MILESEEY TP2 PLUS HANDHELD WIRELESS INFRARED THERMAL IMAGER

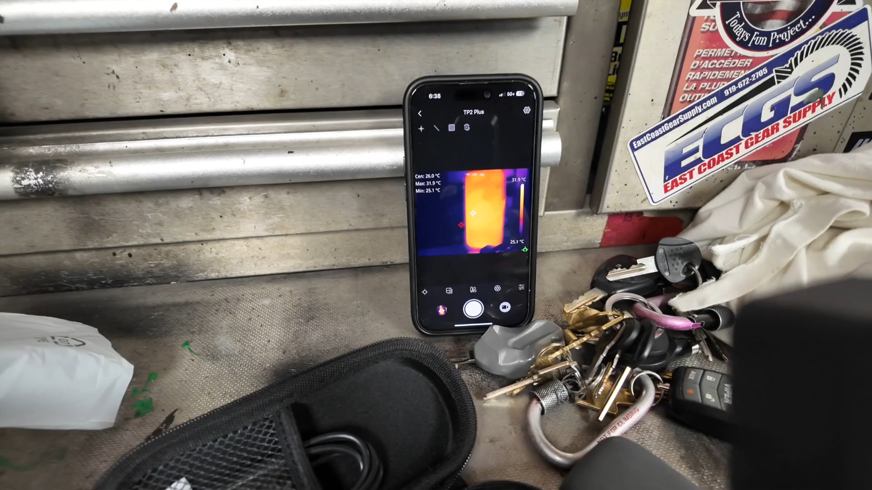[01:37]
So right now I'm just pointing it at my phone so you guys get an idea.
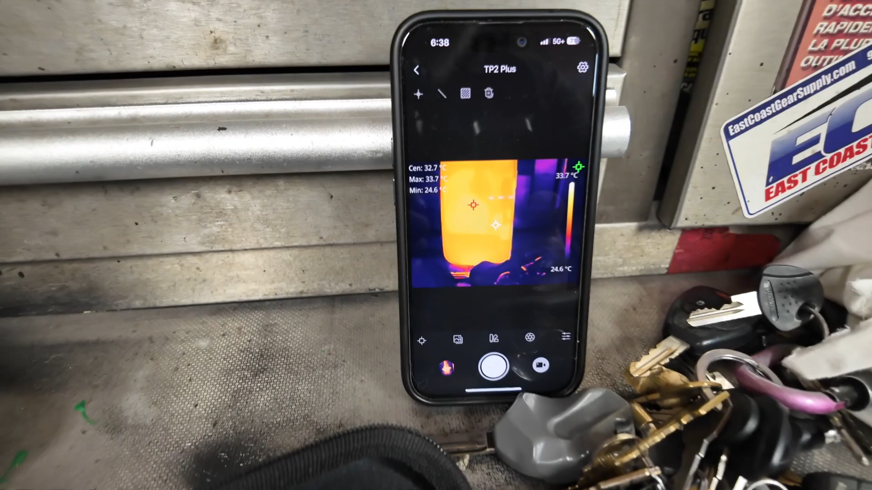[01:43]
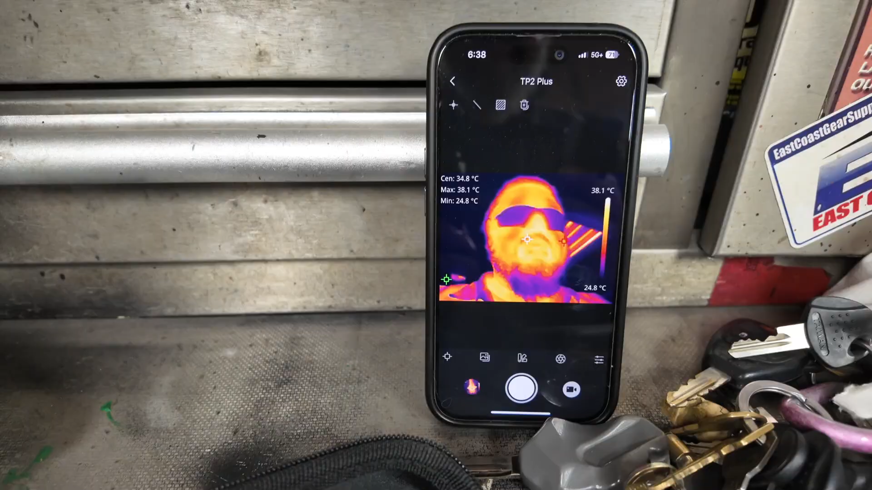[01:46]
On screen: max 38.1°C, min 24.8°C, scale top 38.1°C, scale bottom 24.8°C
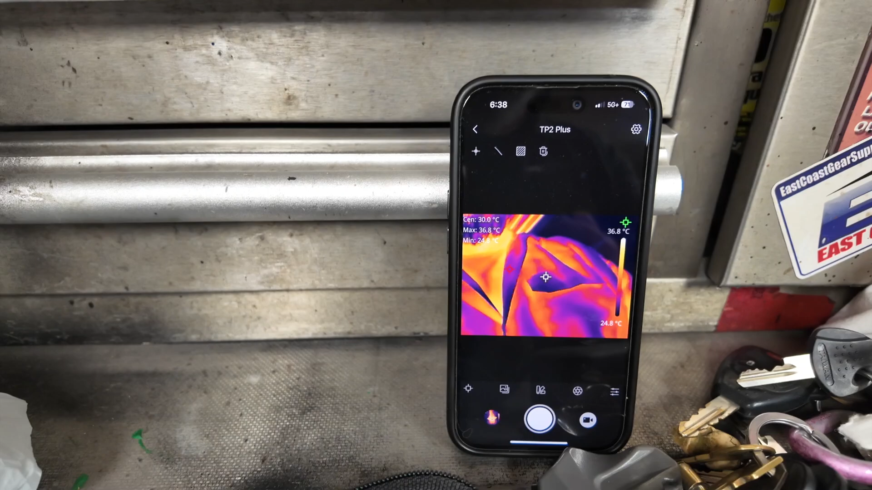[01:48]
On screen: max 36.8°C, scale top 36.8°C, scale bottom 24.8°C
See all the thermo on my body.
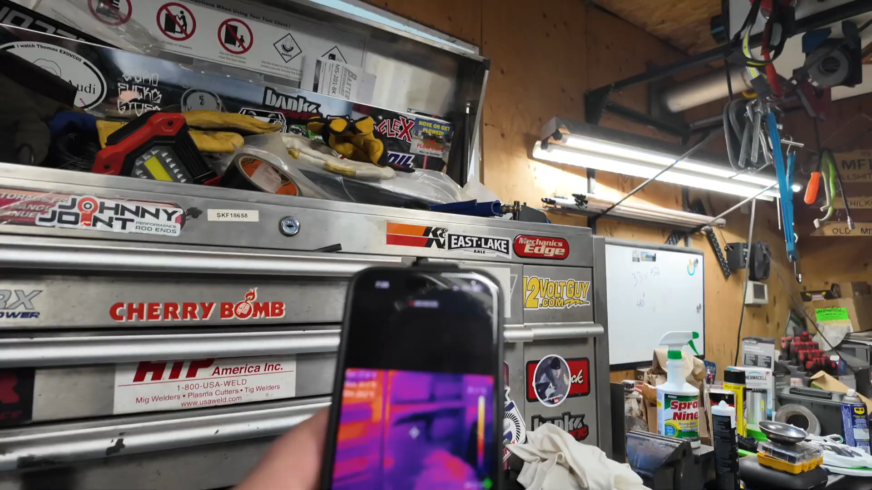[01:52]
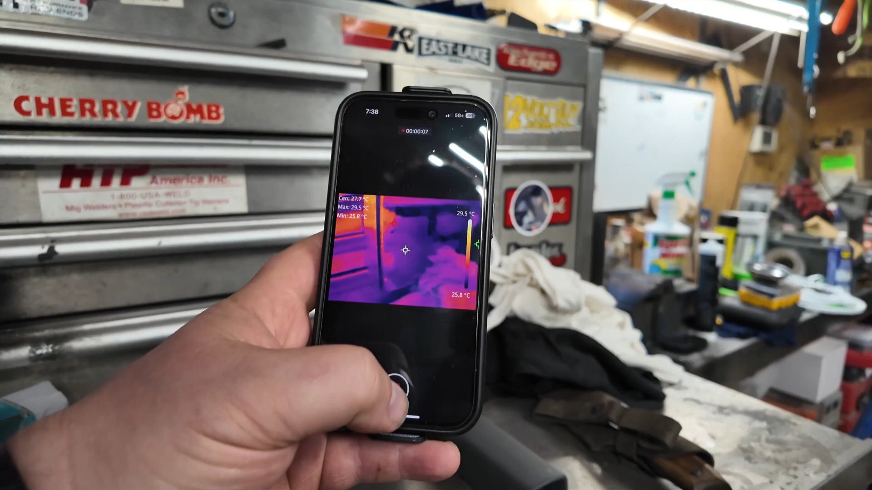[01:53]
So it's nice you can strap it on your phone.
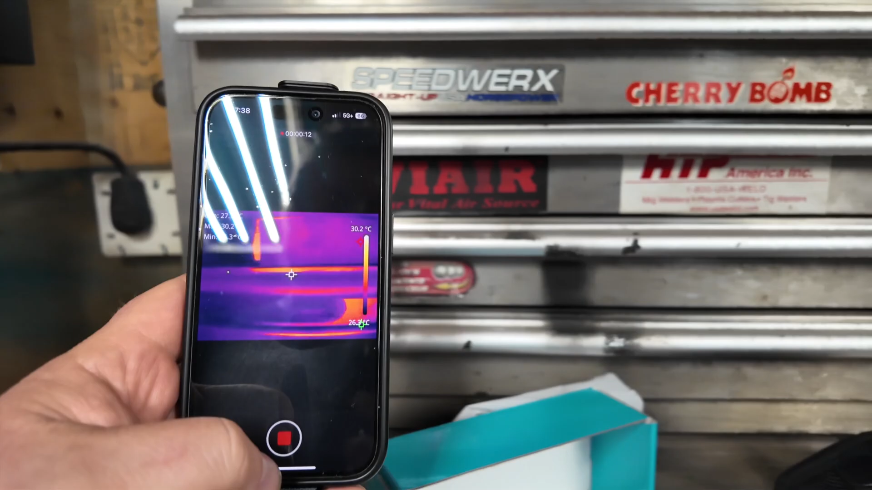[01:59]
On screen: scale top 30.2°C
Right now I'm just recording some useless video.
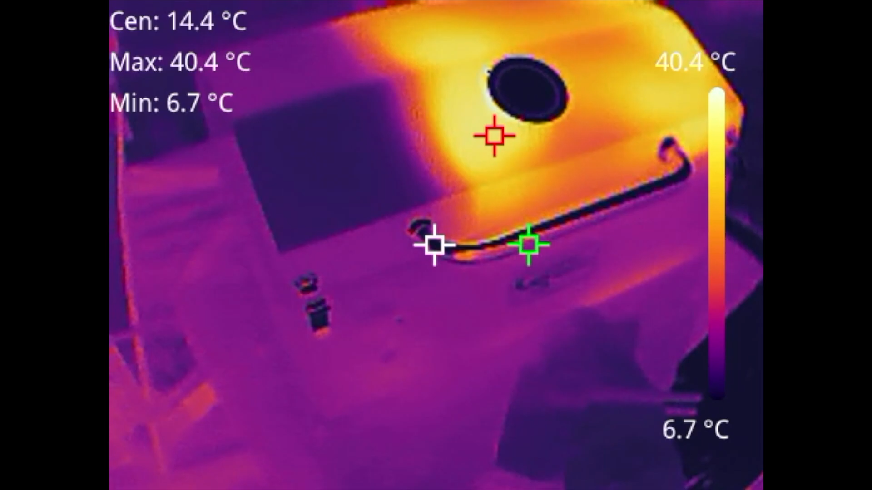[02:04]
On screen: max 40.4°C, min 6.7°C
So this is the footage of how it is when you record it to your phone. I just got my portable pellet grill out back and warming her up to get some ribs on there.
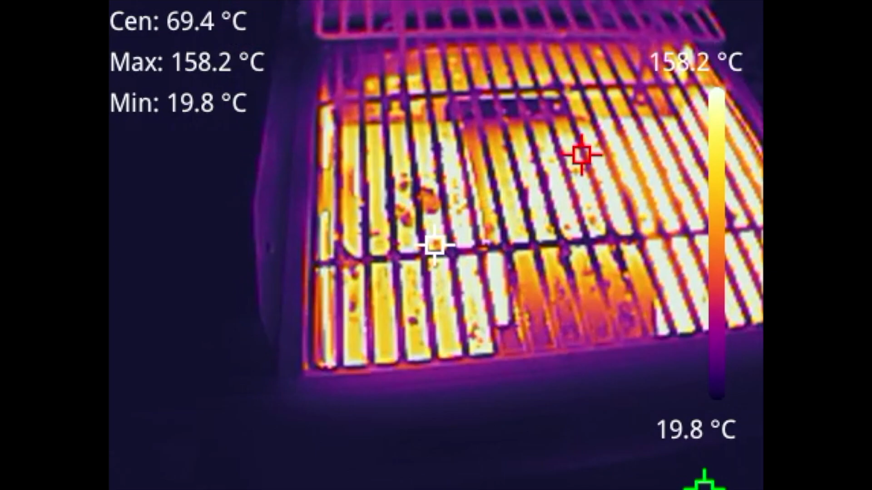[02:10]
On screen: max 158.2°C, min 19.8°C, scale top 158.2°C, scale bottom 19.8°C
Some pork ribs. Just kind of playing around seeing what the temperature is.
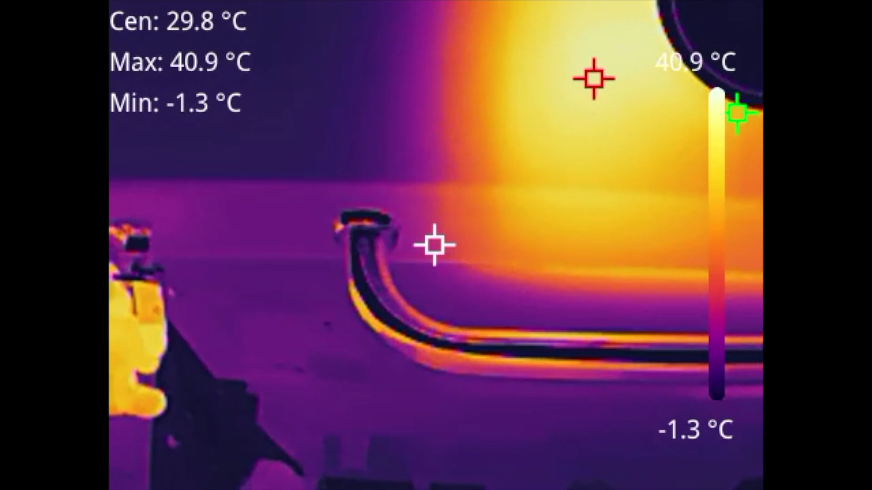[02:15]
On screen: max 40.9°C, min -1.3°C, scale top 40.9°C, scale bottom -1.3°C
I just fired it up. That's why right now the temperature scale is not that high.
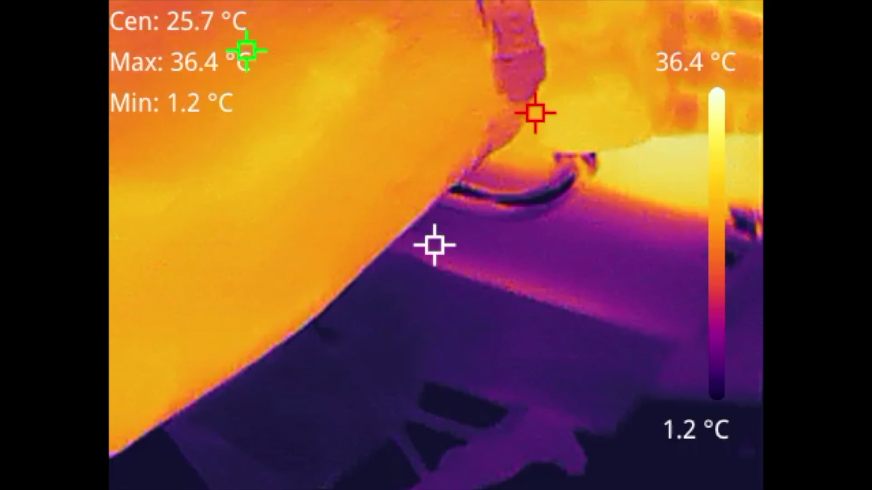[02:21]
On screen: min 1.2°C, scale top 36.4°C, scale bottom 1.2°C
But it's interesting to see different thermal layers between hot and cold.
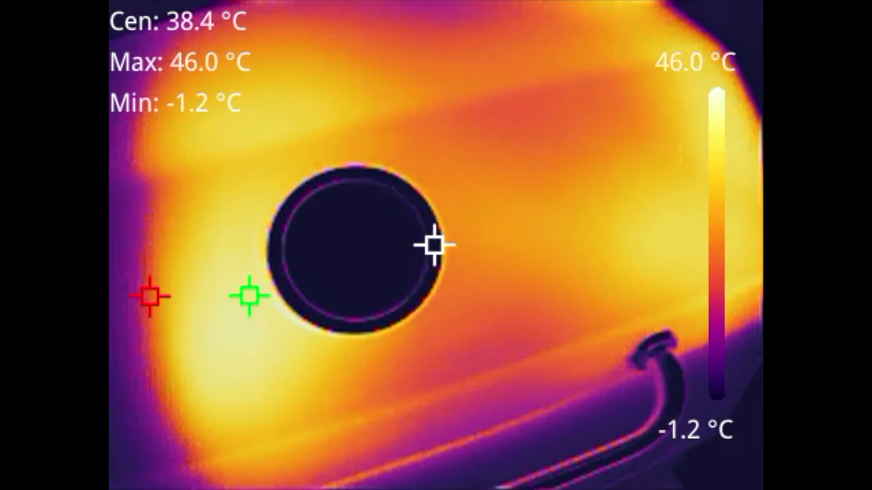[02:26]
On screen: max 46.0°C, min -1.2°C, scale top 46.0°C, scale bottom -1.2°C
Distance wise it doesn't go that far so you really couldn't
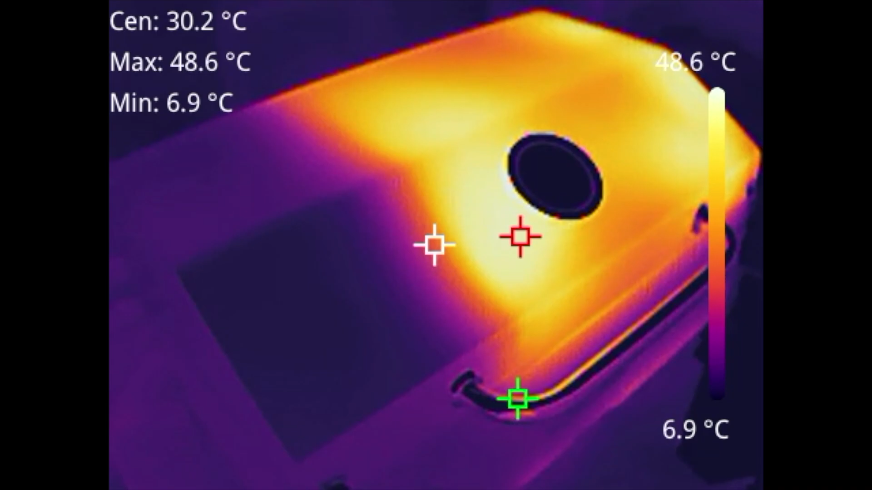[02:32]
On screen: max 48.6°C, min 6.9°C, scale top 48.6°C, scale bottom 6.9°C
use it for trying to find someone lurking in the bushes or weeds or something.
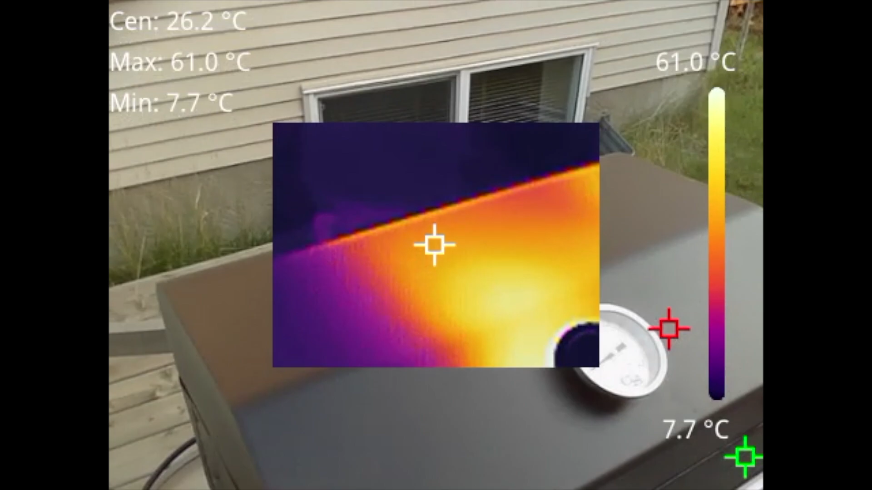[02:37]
On screen: max 61.0°C, min 7.7°C, scale top 61.0°C, scale bottom 7.7°C
But this feature could come in handy. This is the picture and picture where your center is the picture and then you can see around it because sometimes
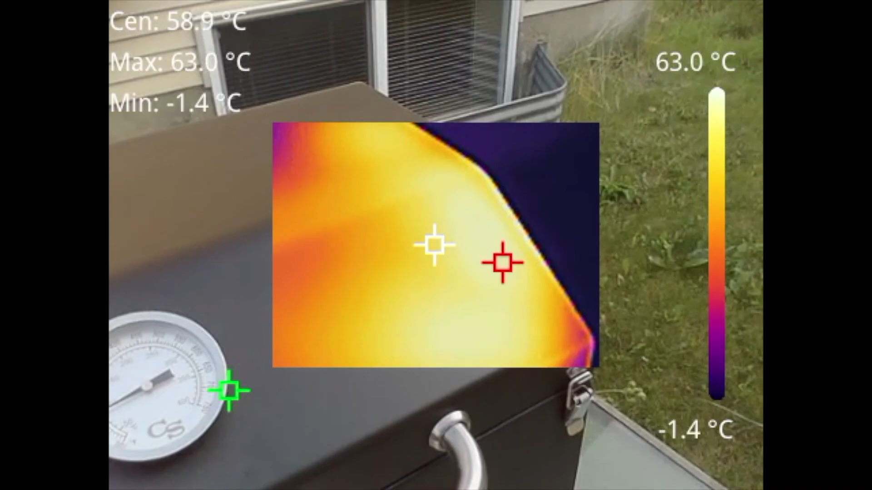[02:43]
On screen: max 63.0°C, min -1.4°C, scale top 63.0°C, scale bottom -1.4°C
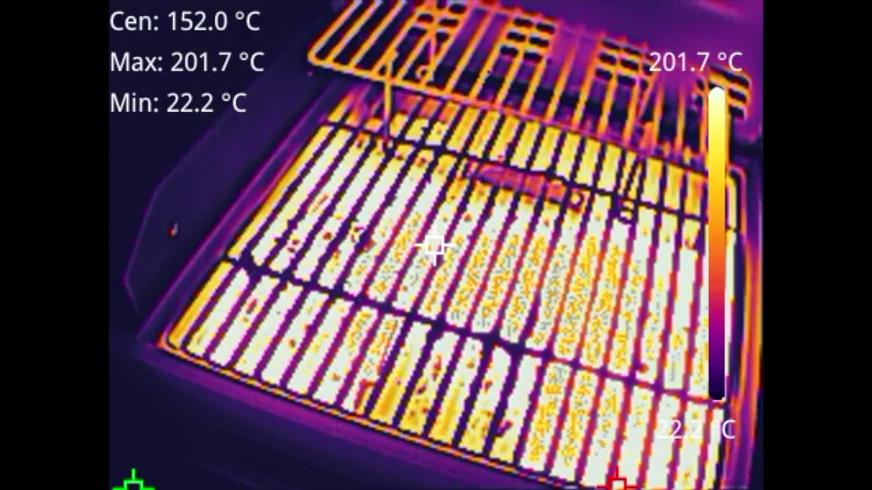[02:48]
On screen: max 201.7°C, min 22.2°C
it's pretty hard to distinguish what you're looking at but the grill with the temperature is kind of trippy to stare at.
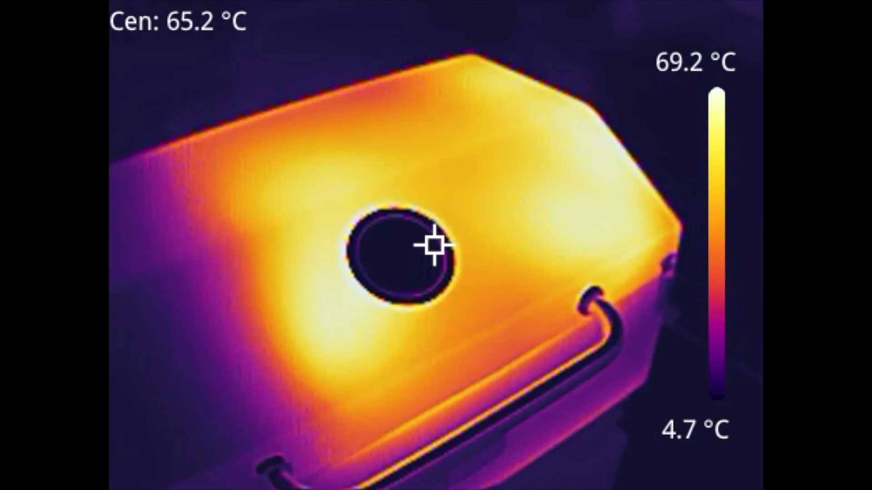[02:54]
On screen: scale top 69.2°C, scale bottom 4.7°C
You can see outside and I just got my pork ribs right there.
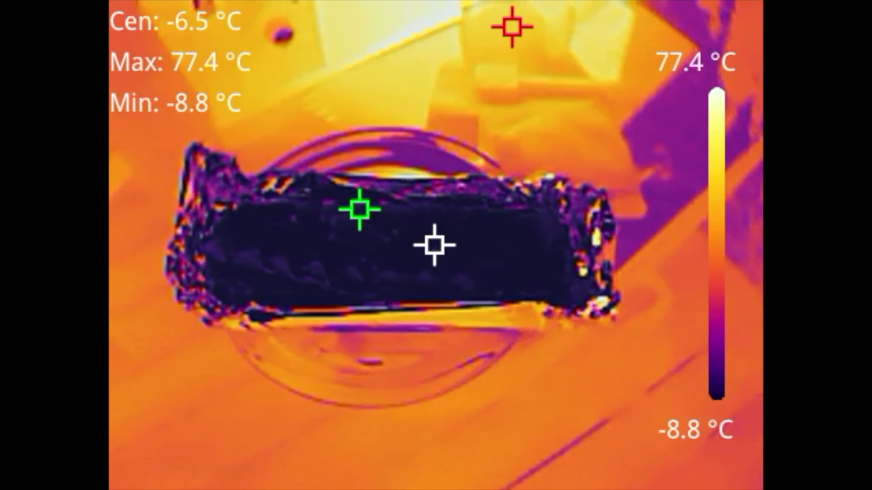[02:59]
On screen: max 77.4°C, min -8.8°C, scale top 77.4°C, scale bottom -8.8°C
You see it's minimum minus eight degrees because they've been in the freezer.
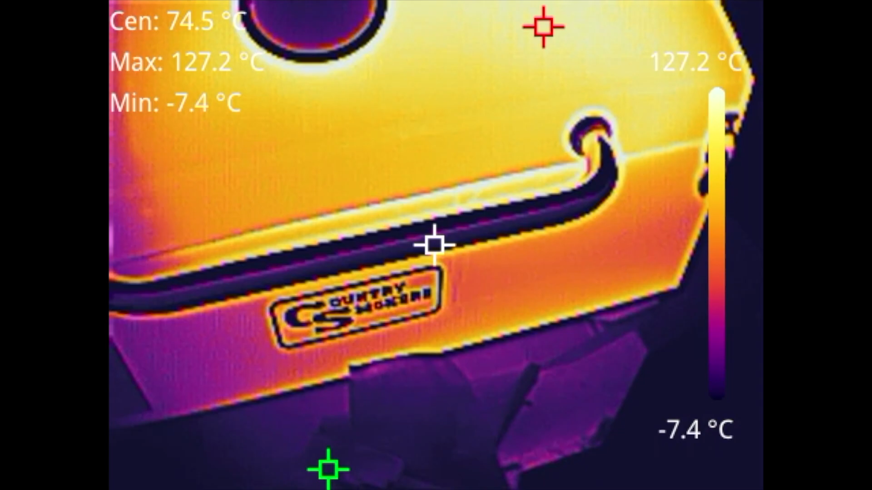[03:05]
On screen: spot 74.5°C, max 127.2°C, min -7.4°C, scale top 127.2°C, scale bottom -7.4°C
Throwing them on there frozen probably for like 35 minutes at 400 degrees.